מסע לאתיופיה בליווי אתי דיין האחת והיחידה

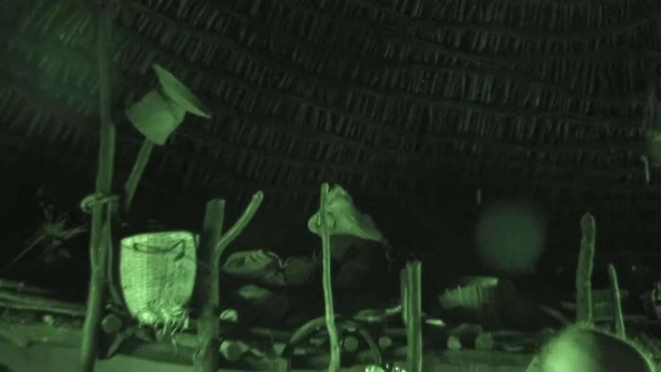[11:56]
כל התבורות למיניהם וגרעינים והמחרשה שלהם והסקים וכל ההוצאות
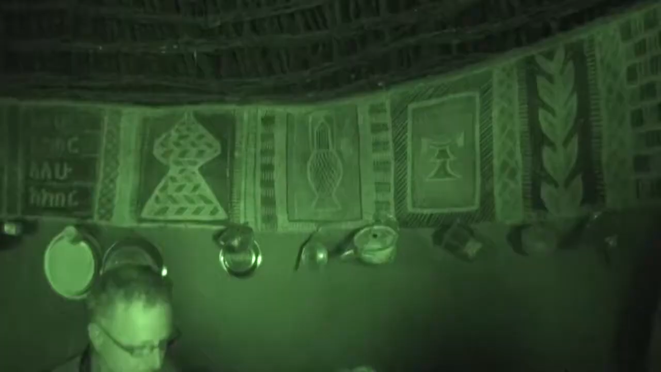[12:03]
הזוקים באפריקה בנויים בעיגול לעומת בתים של בתים מלבנים.
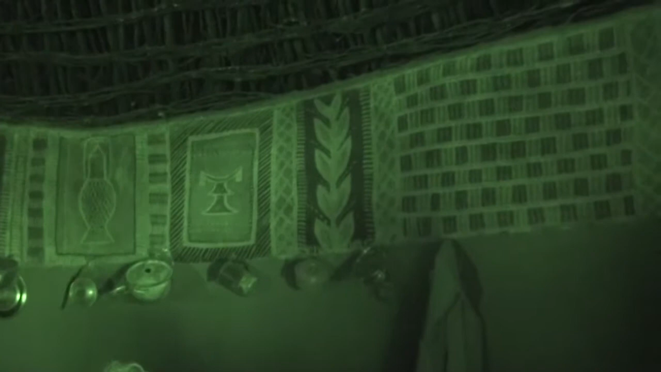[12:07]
ובית מלבני שאנחנו כל כך רגילים אליו, הוא מחלק את הבית לפונקציות,